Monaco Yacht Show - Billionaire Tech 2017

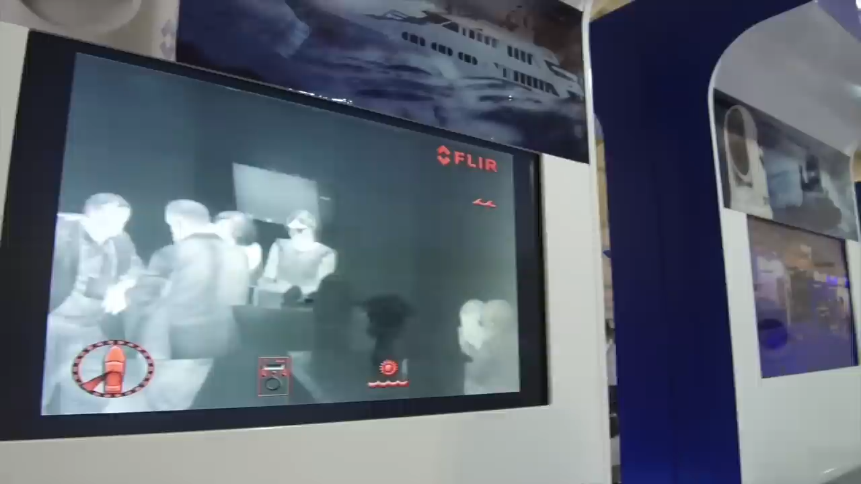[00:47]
vision cameras originally a military solution they are now very popular on
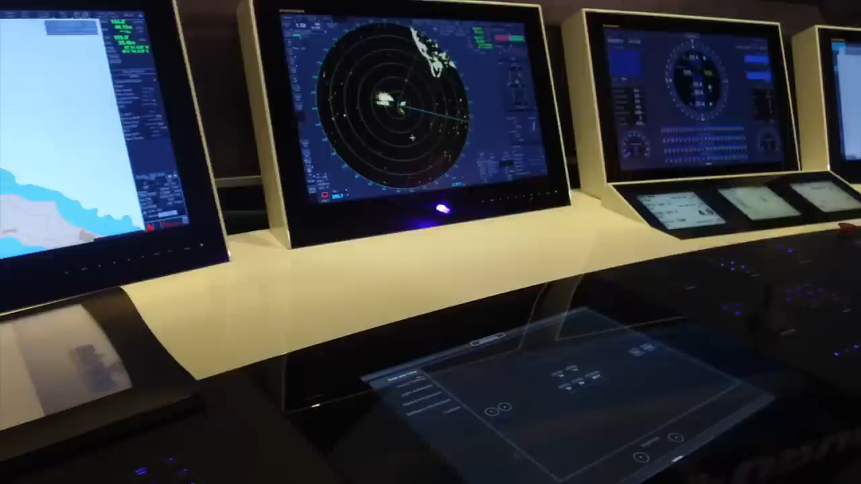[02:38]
okay this is a bit more representative of what a modern super yacht bridge looks like now
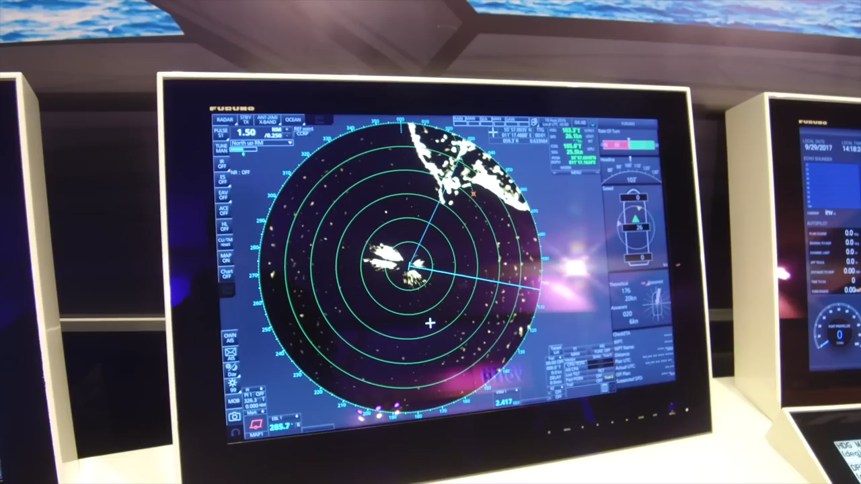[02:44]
still a lot of digital but also manual